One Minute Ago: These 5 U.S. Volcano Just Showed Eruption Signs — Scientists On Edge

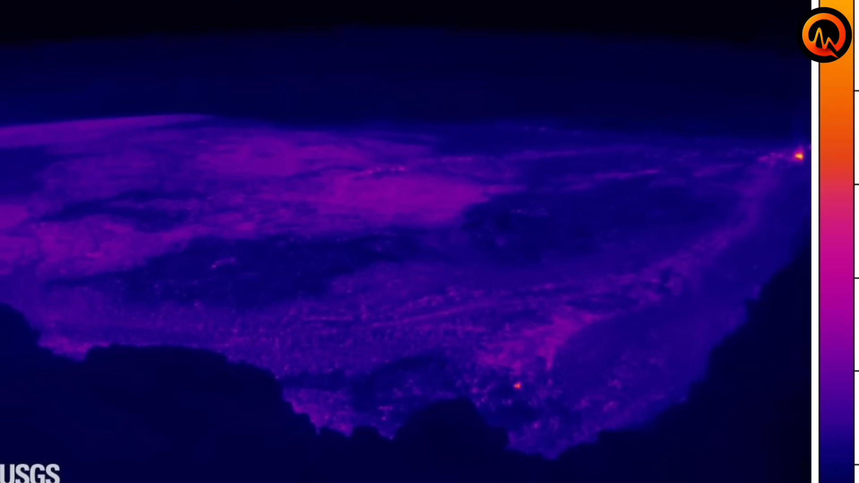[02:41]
Current USGS monitoring shows increased thermal activity around Rainier's crater.
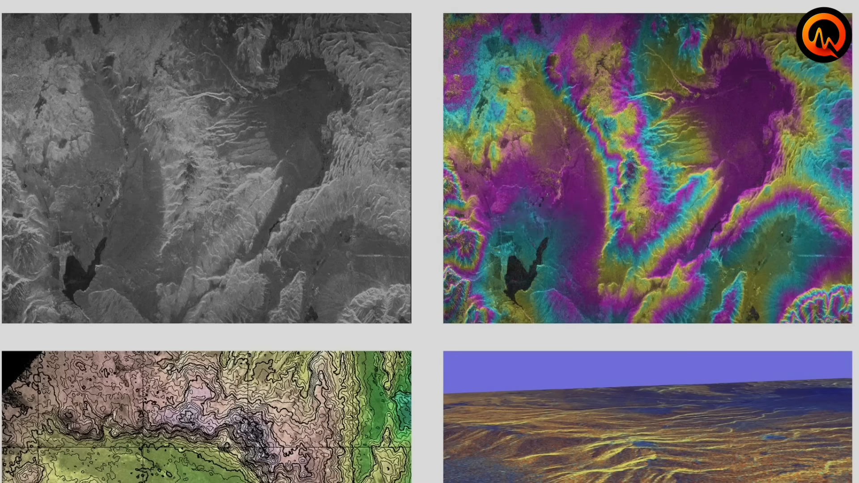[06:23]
Ground deformation measurements show continued uplift in the caldera's central region.